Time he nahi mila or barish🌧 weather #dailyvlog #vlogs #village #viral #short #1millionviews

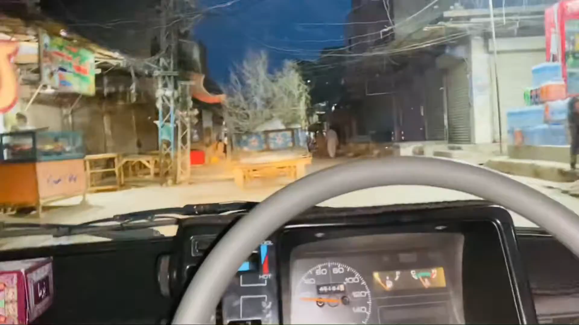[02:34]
शेयर का रास्ता है यह राल जेट पड़ का लेडीज बागा यह जा रहे हैं